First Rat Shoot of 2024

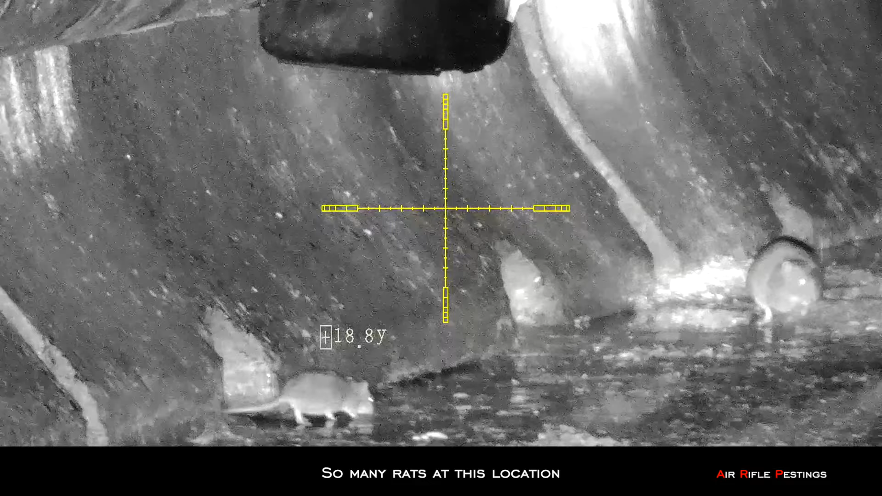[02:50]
As you can see, there are tons of rats here. It's amazing how fast they grow.
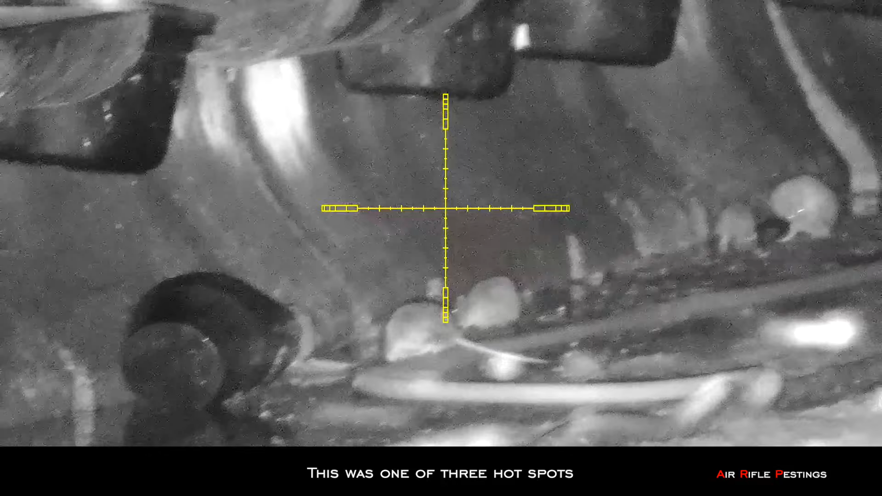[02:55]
And how much they multiplied.
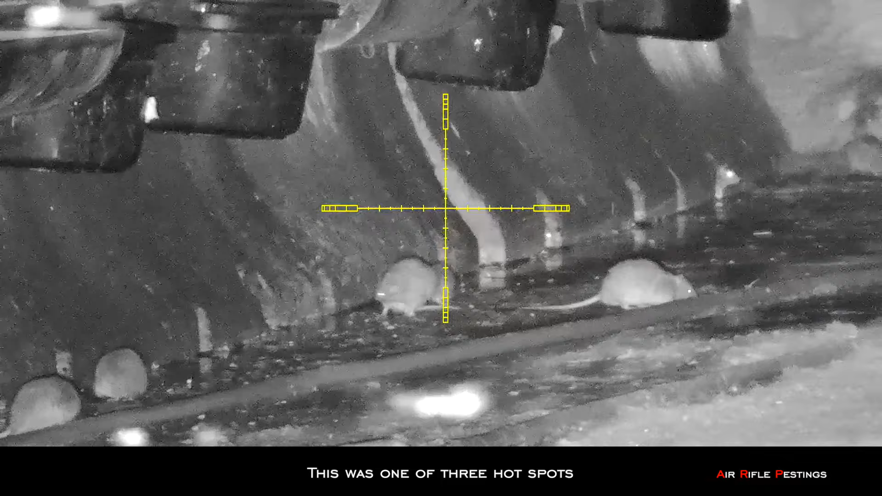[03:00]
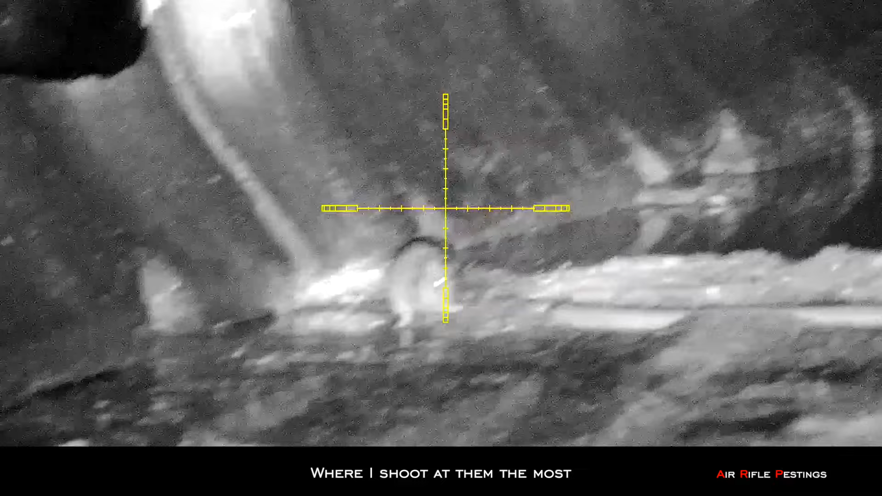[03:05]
So I spotted this guy about 18 yards or 19 yards away.
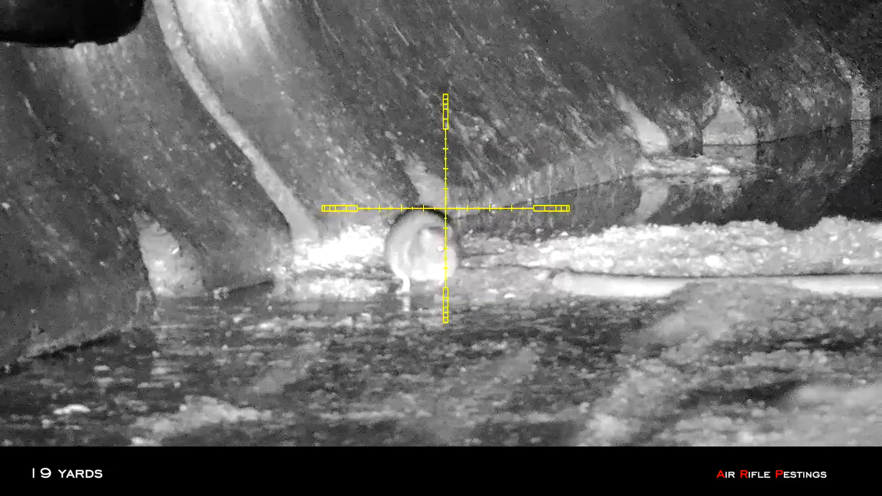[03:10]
And he was rat number 6. Went right through this head. And threw this body.
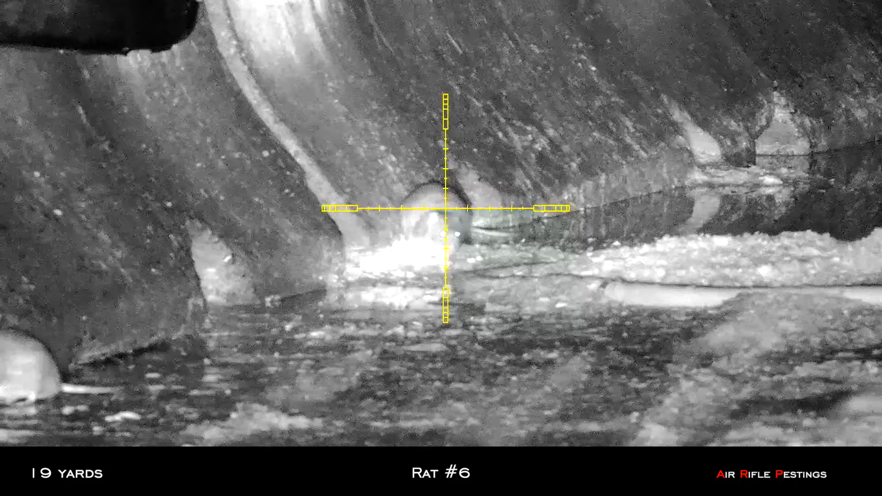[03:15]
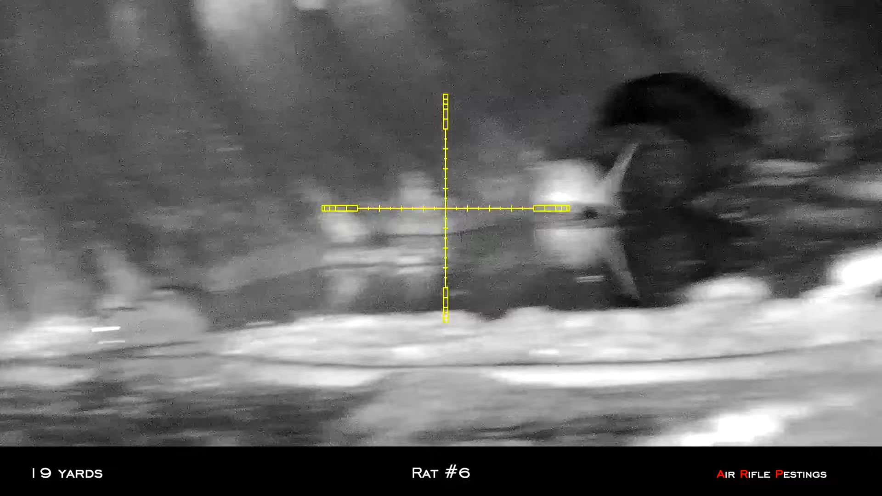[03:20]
This guy made a mistake of staying put.
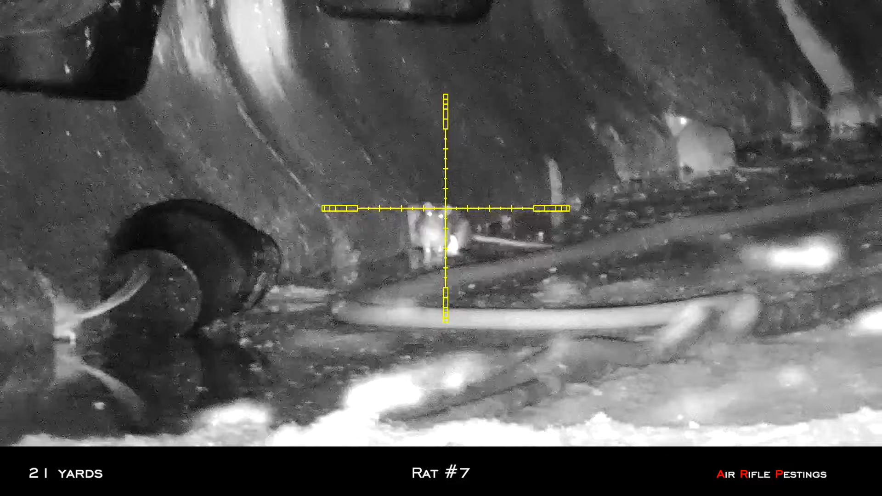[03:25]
And I shot him on the side of the body. It soon expired. That was rat number 7.
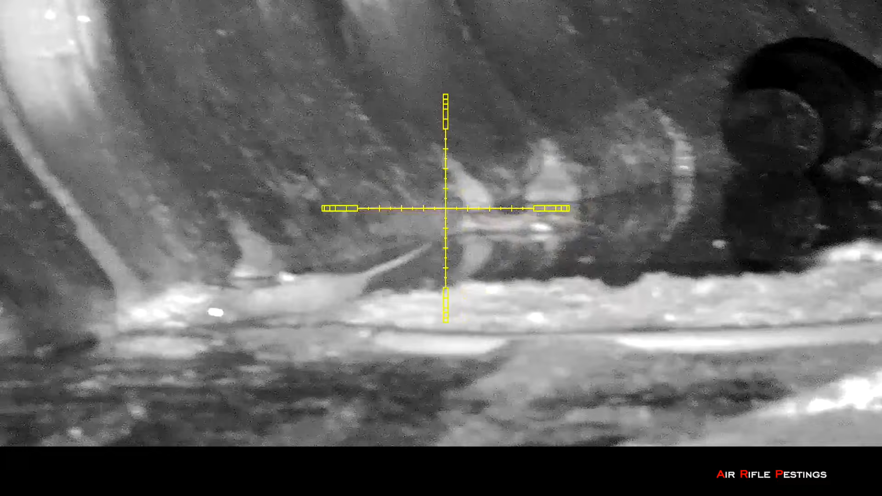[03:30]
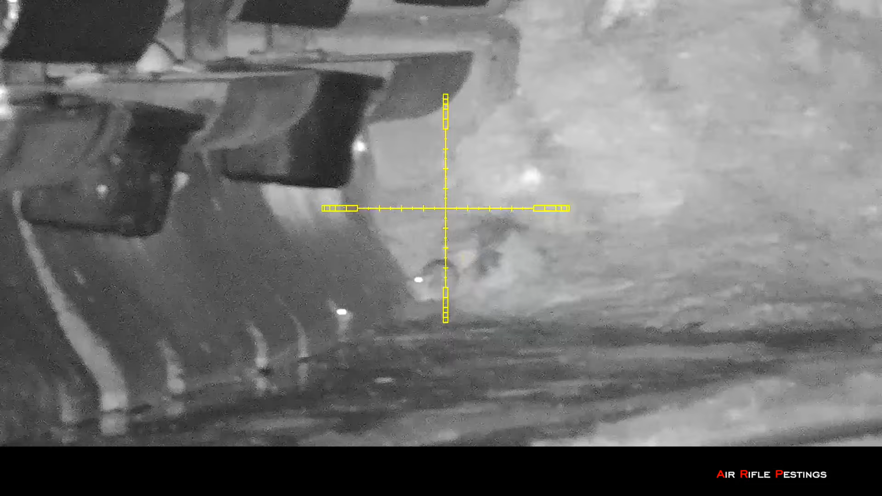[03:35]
I spotted this guy about 34 yards away. Unfortunately, my air tank is a bit of a leak.
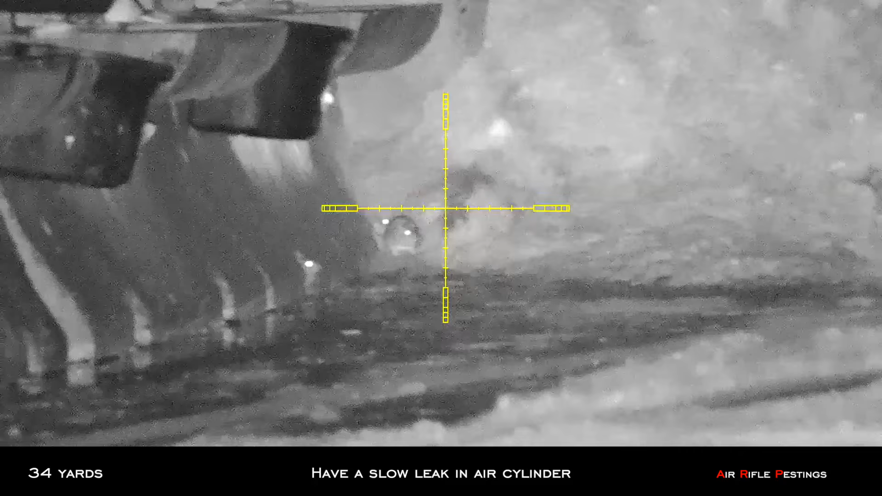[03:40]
So I'm losing power as we, as this shot went a little bit slightly low.
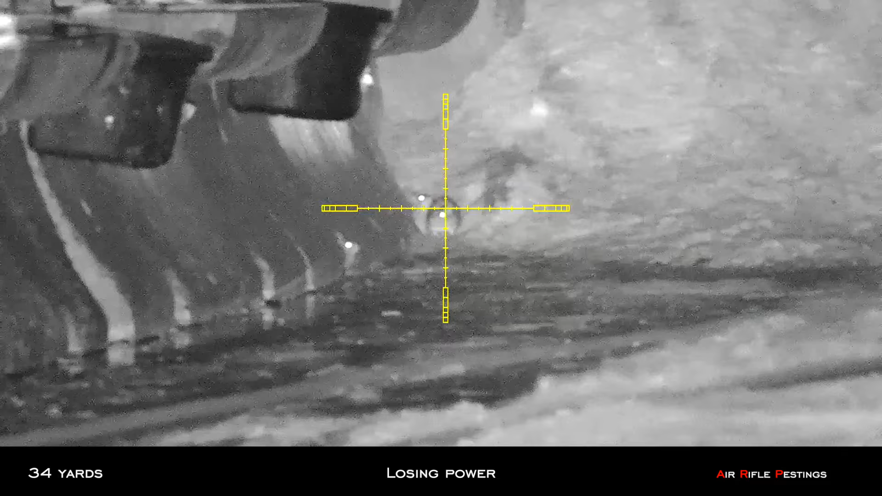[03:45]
So I missed it.
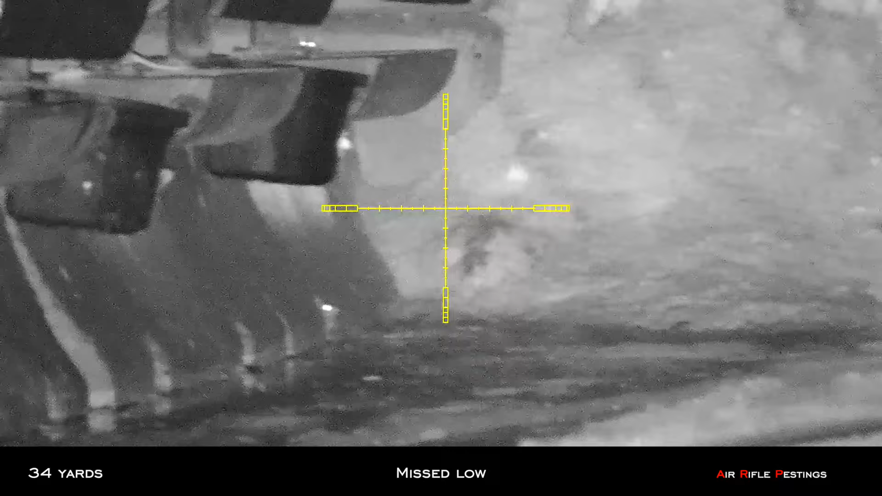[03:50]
This is hotspot number 2.
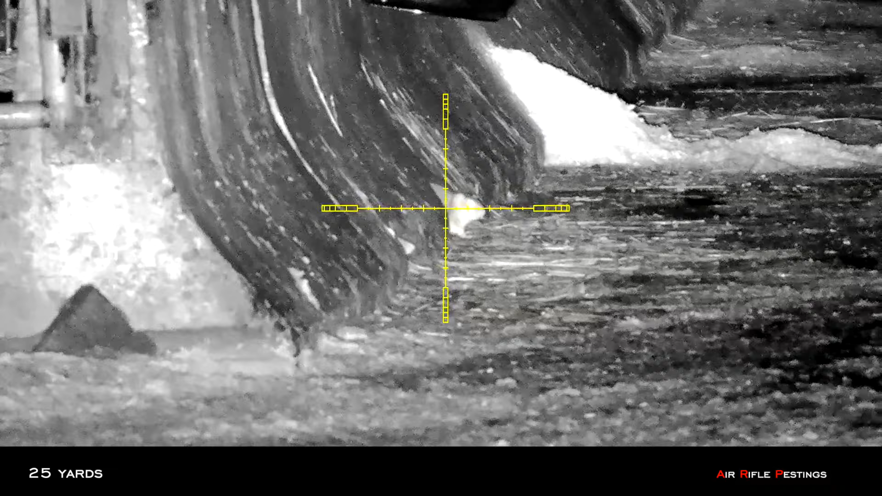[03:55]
Saw this guy at 25 yards. Unfortunately, as I squeezed off the shot, it might have moved.
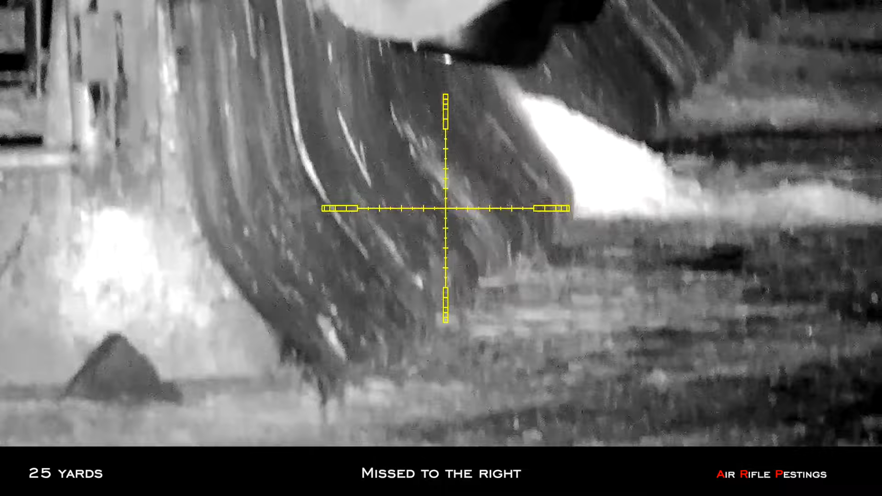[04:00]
And I missed it to the right. Lucky rat.
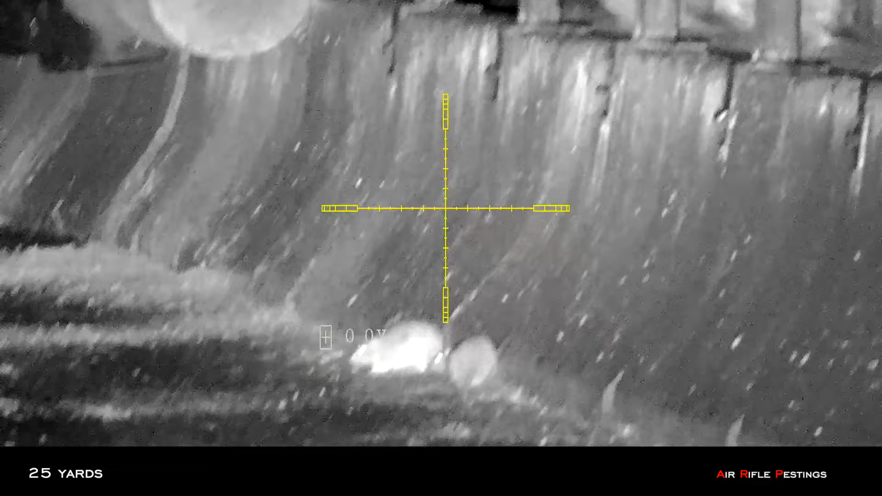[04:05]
Saw a couple of rats here at about 25 yards.
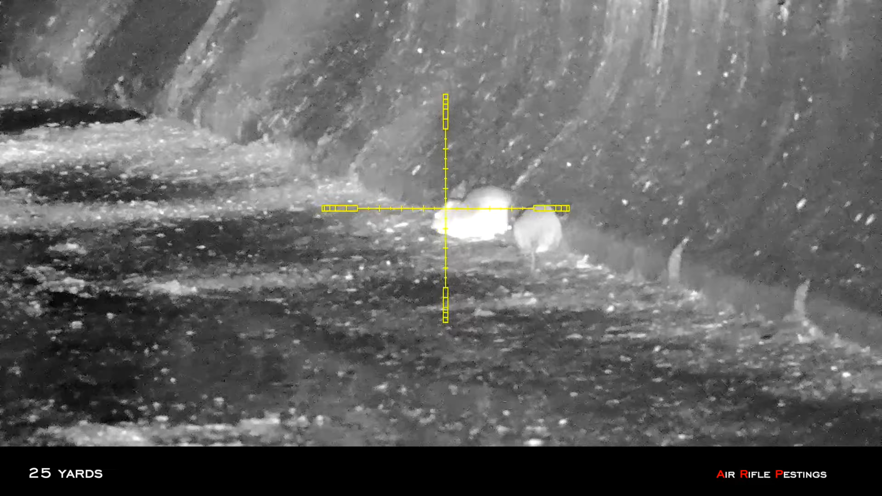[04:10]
That was rat number 8. I thought I missed. But you can see.
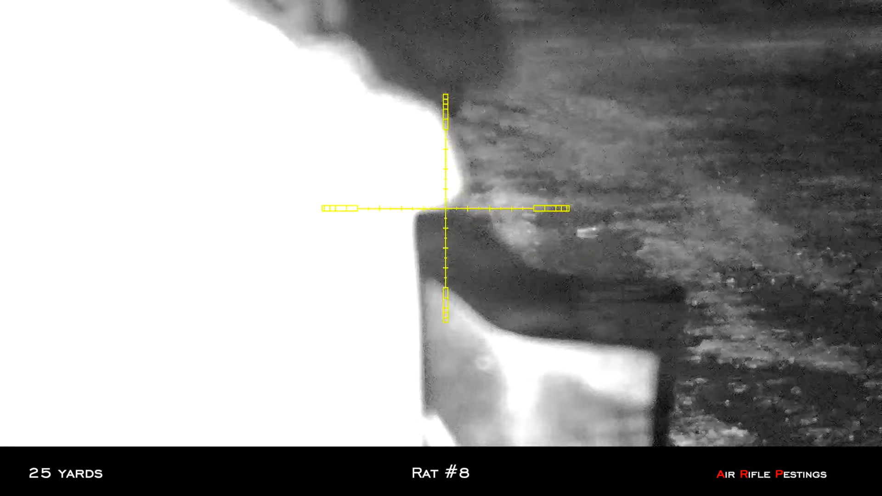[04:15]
It was struggling. And it soon expired as well. So these Hades are definitely devastating to them.
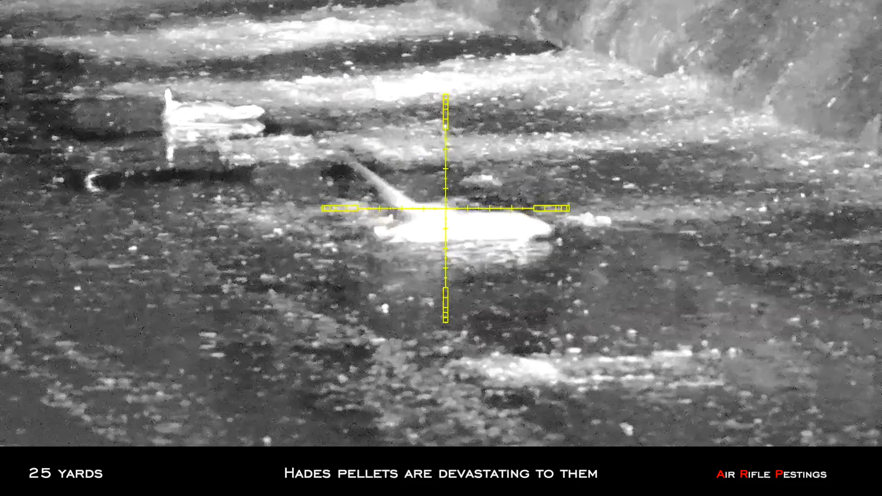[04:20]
They don't stand a chance. So Curiosity got this one killed.
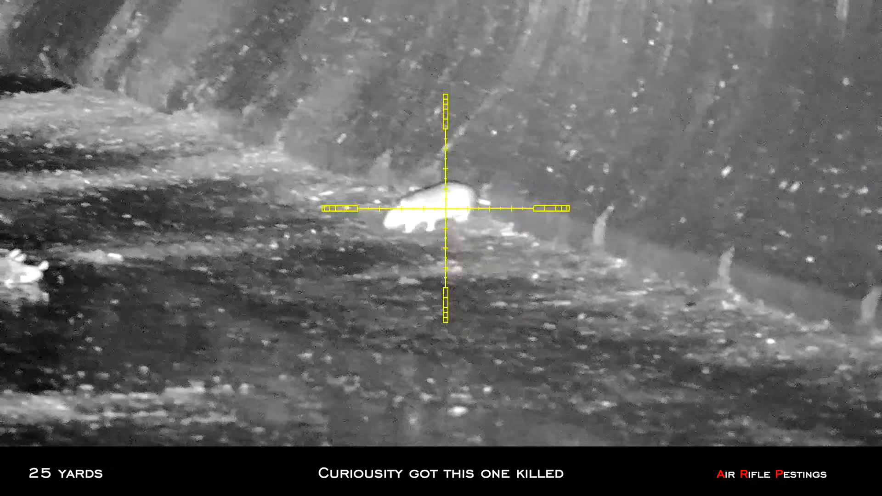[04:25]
He came out and looked at his buddy. And Hades to the head. It was down.
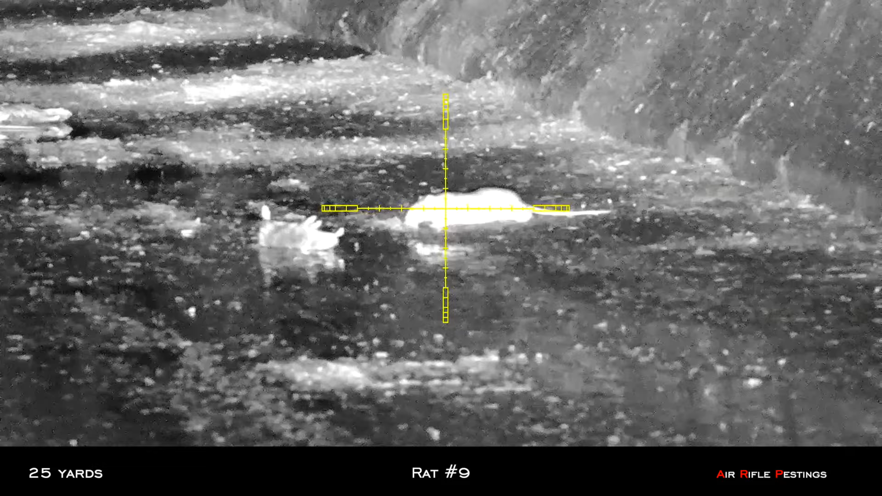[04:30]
That was rat number 9.
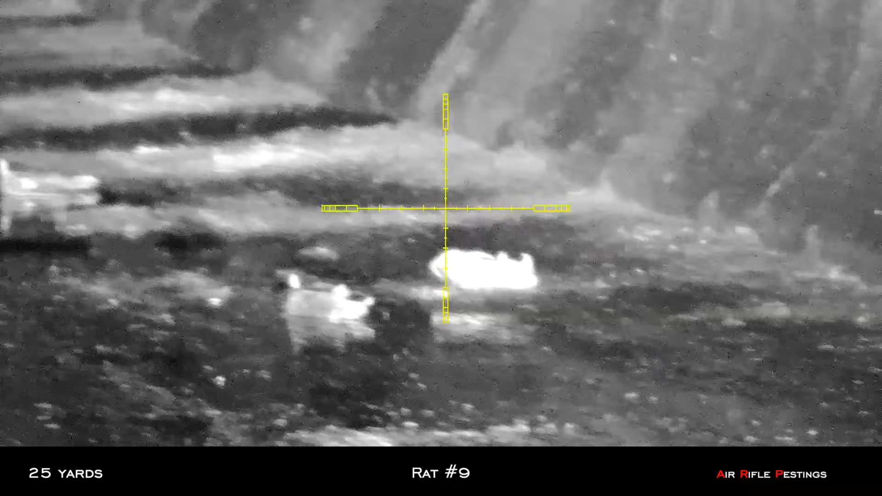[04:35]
Back at hotspot number 1. Another rat's underneath the concrete barrier here.